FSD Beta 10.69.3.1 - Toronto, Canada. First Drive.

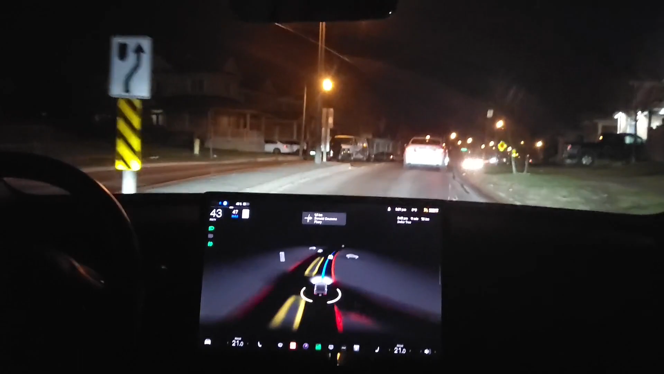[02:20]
Oh, it seems to slow down after, not before. OK, let's see how it does at this stop sign.
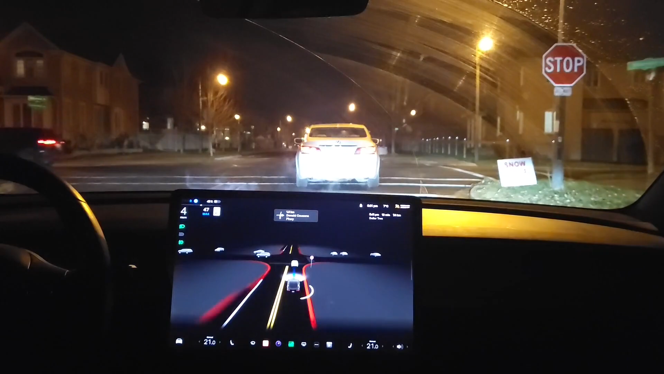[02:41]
A little slow to stop. It wasn't a complete stop, but it was hanging around the line. For the recommended time. OK, here's an interesting one. We've got to go around this stop vehicle, this car in front. It's got to do the same. And let's see how this behaves. There's someone behind us, hopefully. No, don't go behind him. Come on, go around. Follow the car around. It's the trajectory line is there.
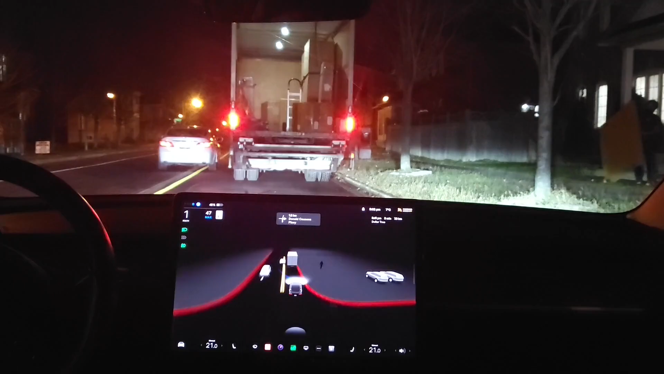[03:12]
Won't go. Let's go, let's go. Oh, the guy's going. OK, we got a break. OK. OK, we are.
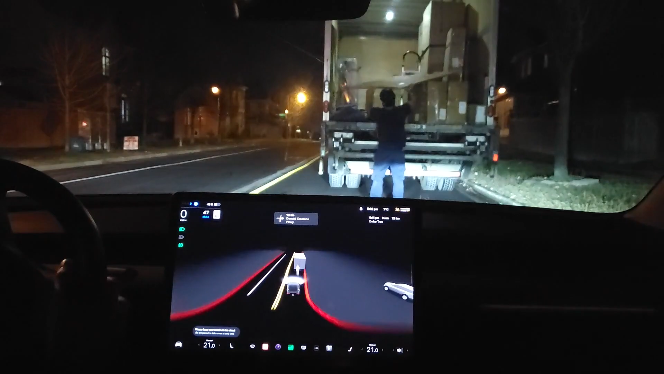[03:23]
OK, well, people are going. OK, we got to break out of here and go. Too bad. I mean, it should normally have just went. It has gone around stuff like that before, so it's kind of sad that it didn't go around this time. I've seen scenarios like that where it doesn't even blink an eye, it just drives right around.